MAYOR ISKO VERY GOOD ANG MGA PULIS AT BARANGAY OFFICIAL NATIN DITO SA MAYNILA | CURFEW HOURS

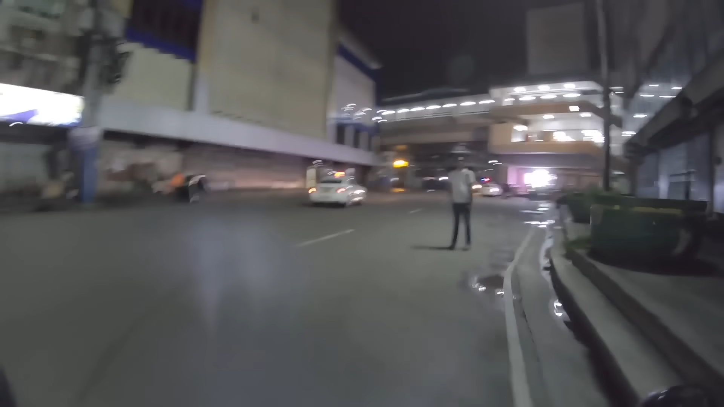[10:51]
Ganon. Titignan natin na yan. May police visibility rito mga ka- Ito. Itong lugar na to mga ka-J Channel.
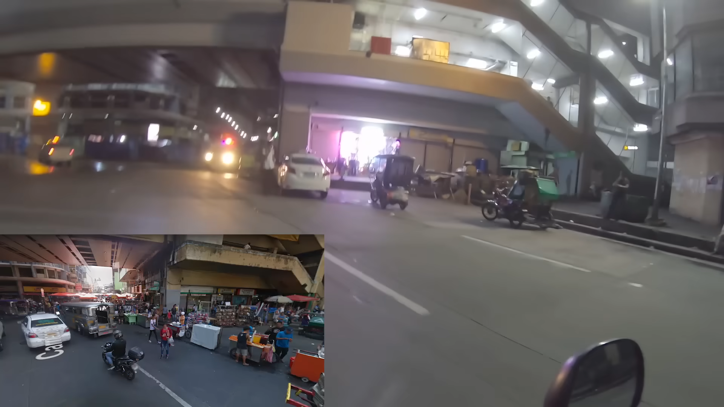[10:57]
Kilala to sa masikip na lugar din. Ito yung karugtong ng kya po. Oh, diba? Lubag. Ikuti natin. Oh. Guys.
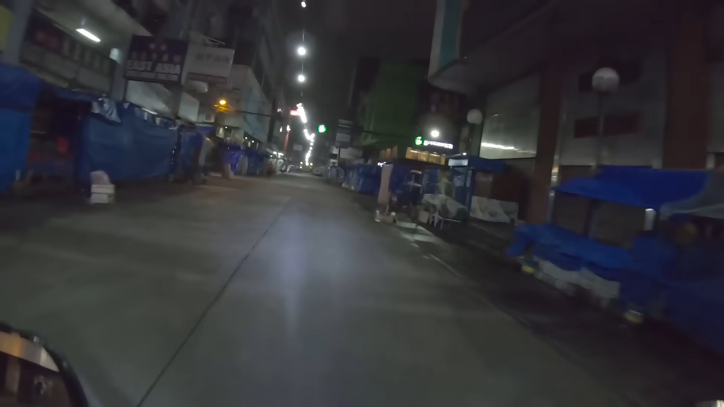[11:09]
Ito yung pati ultimo taog. Hirap dumaan. Kita nyo naman noong ngayon. Oh. Napakaluwag.
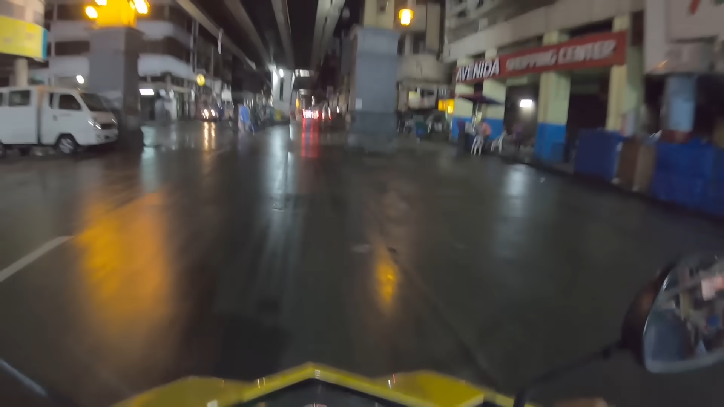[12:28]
Hayaan ko, ito yung ilalim ng Elarte Avenida.
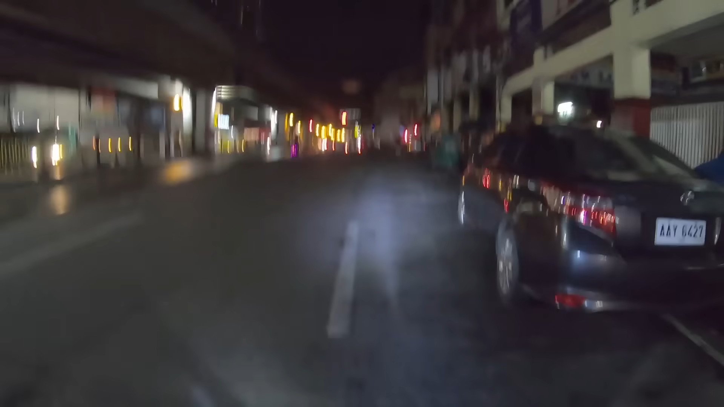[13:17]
Ayun yung kahabaan ng Abinida. At ipinag-crash lang natin siya ng wala pang dalawang minuto mga ka-Jay Channel.
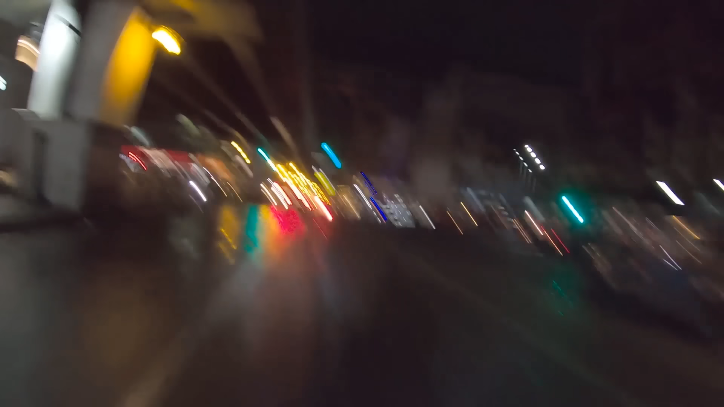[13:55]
Ito, dadaan tayo sa Audion Mall mga ka-Jay Channel. Dito nag-uumpukan yung mga jeep para maghintay ng pasahero. Ayan, o. Kita nyo naman yan, o.
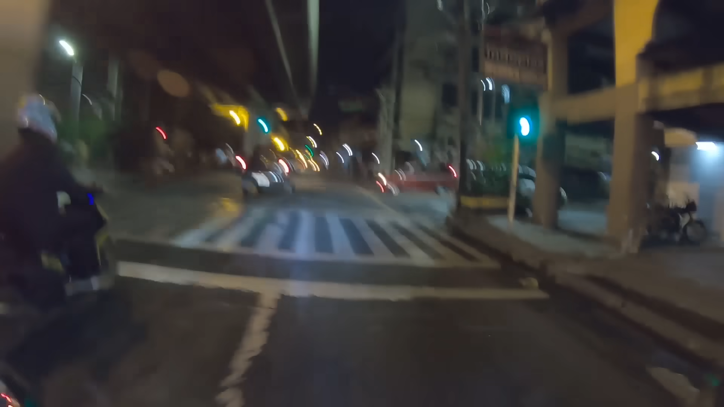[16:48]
Ayan, we're approaching the Tayuman Station mga kasi dyan.
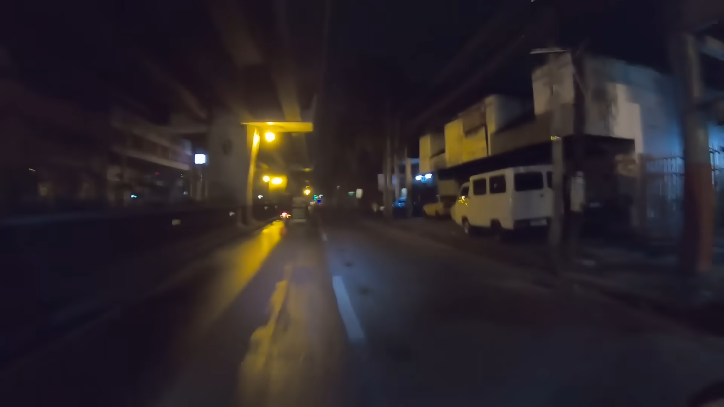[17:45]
Ito yung kahabaan ng Blooming Treat, mga kasi dyan. This road, ah, going to Blooming Treat na to. Uusok ah. Pabunan natin yung Blooming Treat at ikutan natin ulit yung Blooming Treat para sa inyo mga kasi dyan.
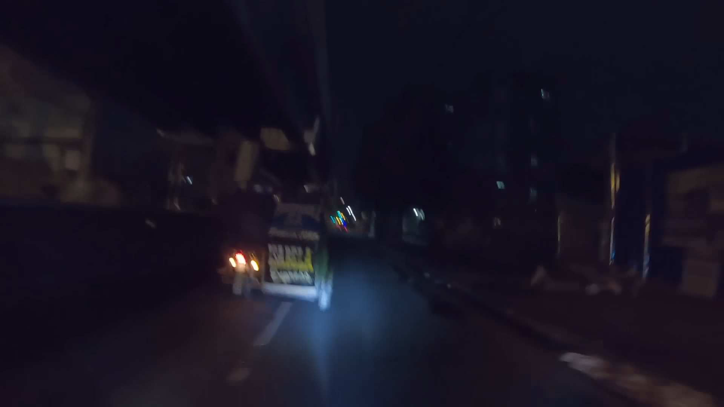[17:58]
Dahil maraming nag-request sa last video ko, na ikutan ko pa ulit yung Blooming Treat para mas lalo makita yung mga eski-eskinita doon mga kasi dyan.
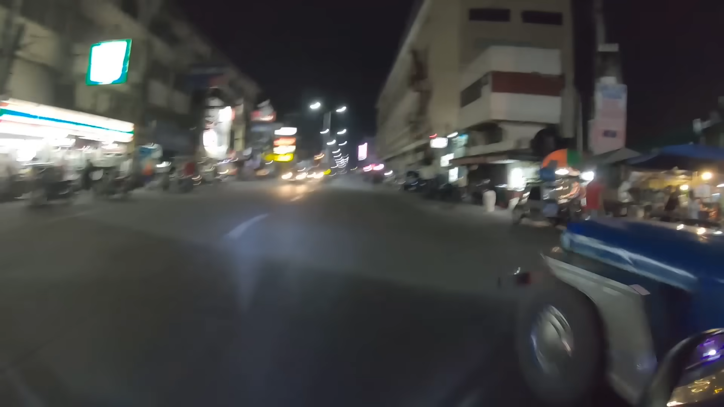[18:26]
Yun, no? Kita nyo naman, luwag na, no?
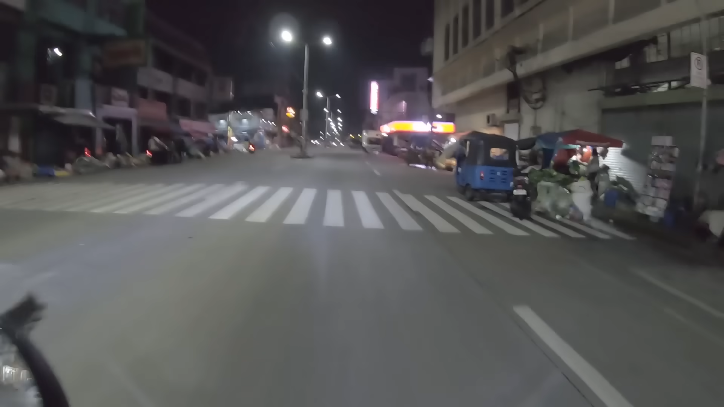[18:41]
Pero tingnan nyo naman ngayon. There are still vendors. Pero, ano pa bang hihilingin natin, eh? Ito na, maluwag na yung daanan.
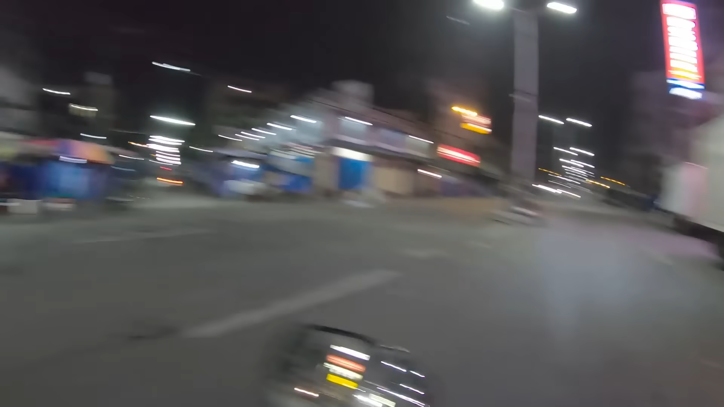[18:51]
Diba? Ayan, sa mga nagsasabi ulit na puntaan ko itong Blooming Treat, ito na mga kasi-J Channel. Hindi dito na tayo sa Blooming Treat.
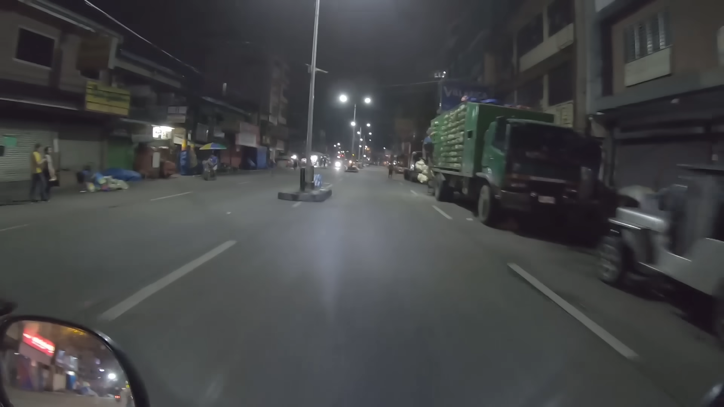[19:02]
And, tulad, ito pa rin yung manok. Katulad ka kagabi mga kasi-J Channel. Ito rin yung dinatnan natin kagabi. Ayan, yung mga nag-deliver ng manok para ikatayin, ibenta bukas. Ayan. Anluwag, diba? Pwede naman palang ganito.
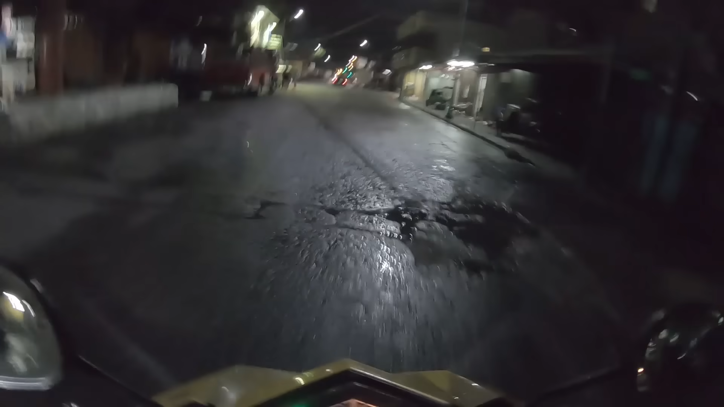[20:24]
Ayan, o, kita nyo, nagkalat yung aso.
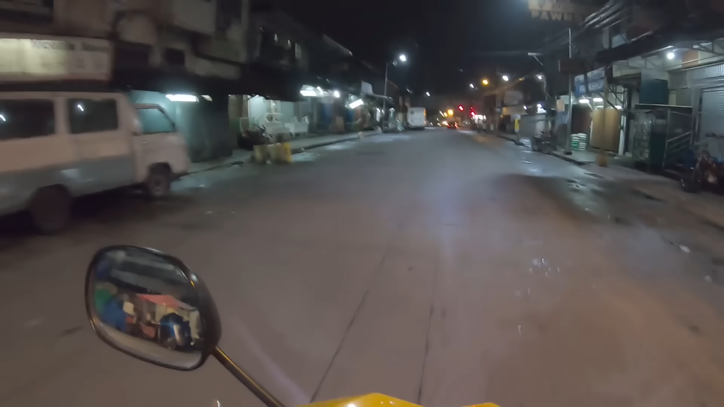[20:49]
So, nandito na tayo sa Rizal Avenue or sa Blumentritt Station, mga ka-J Channel.
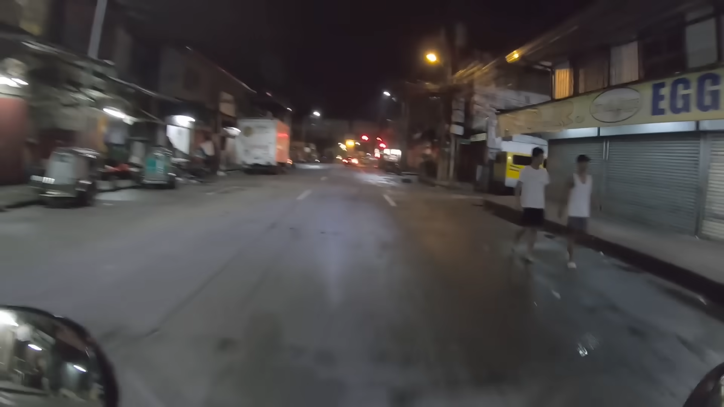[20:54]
And, yeah, pa-uwi na tayo, mga ka-J Channel. Ganun lang natin kabilis na ikot ang Solis, Tukya po. Within an hour, mga ka-J Channel, naka-ikot tayo balikan. ganun kaluwag ang Manila ngayon.
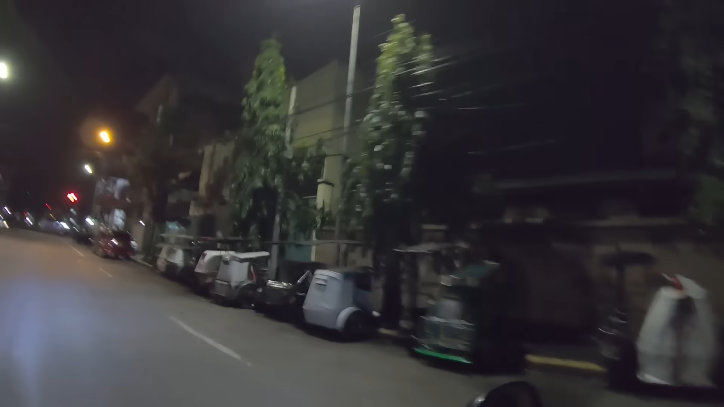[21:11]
Okay, guys, hindi dito tayo sa Jose Aban Santos at kung makikita nyo, ay may mga polis. Ayan.